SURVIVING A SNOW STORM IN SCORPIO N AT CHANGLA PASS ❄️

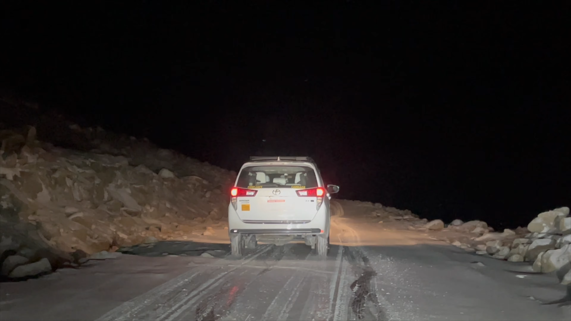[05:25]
भाई ये इनोवा थोड़ी स्केट कर रही है, देखो न्यू गाड़ी है, ब्रांड न्यू गाड़ी है, पर ये 2x2 है, इसलिए स्केट कर रही है। 2x4 दो टायर थोड़ी है, सॉरी 2x4 है भाई। आराम से चला, तेज मत कर, आराम से चला,
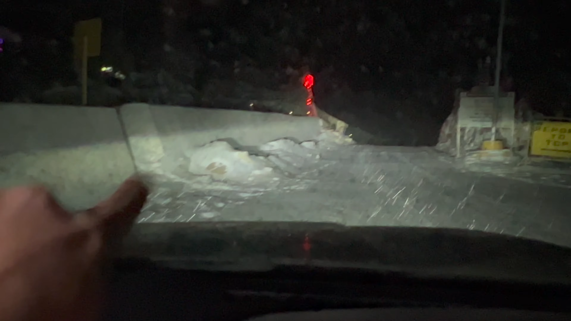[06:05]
और आप ये देख सकते हो जब हम गए थे ना तो यहाँ पे स्नोफॉल, यहाँ पे बर्फ नहीं थी, अब ये पूरा बर्फ से ऊपर भर गया है। अब यहाँ पे ज्यादा देर रुकते नहीं है और आगे चलते हैं हम।